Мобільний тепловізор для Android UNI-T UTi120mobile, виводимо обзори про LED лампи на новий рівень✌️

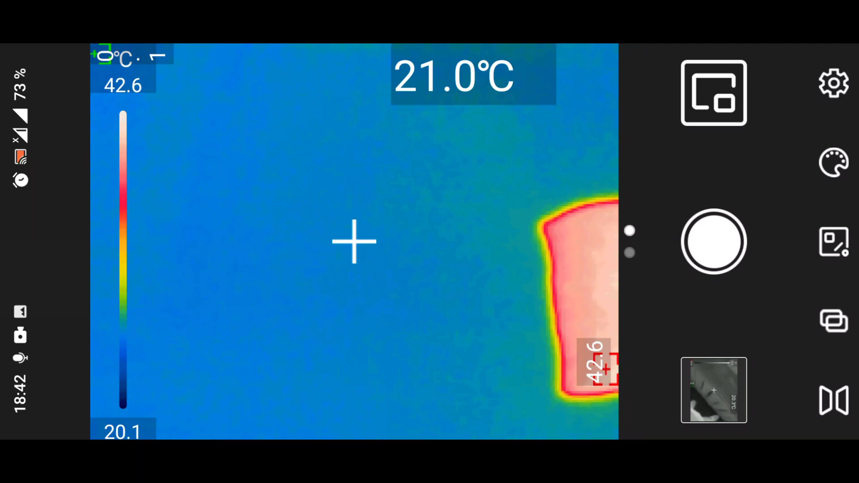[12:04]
On screen: spot 21.0°C
50. Так, щас візьму лазерний пірометр і перевіримо це все ще ним.